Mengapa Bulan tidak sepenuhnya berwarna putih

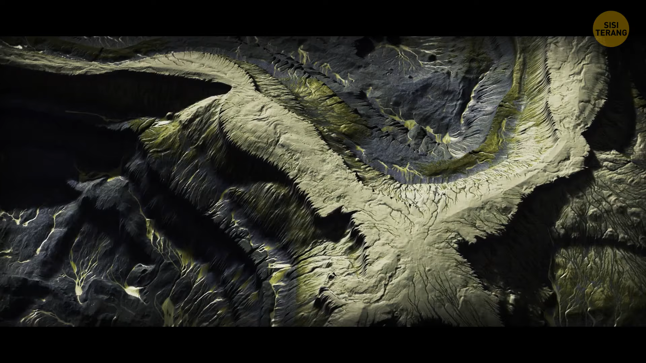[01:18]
Area dataran tingginya berwarna kekuningan dengan sedikit corak putih dan pink. Warna seisi bulan bervariasi karena kadar logam di permukaannya berbeda-beda.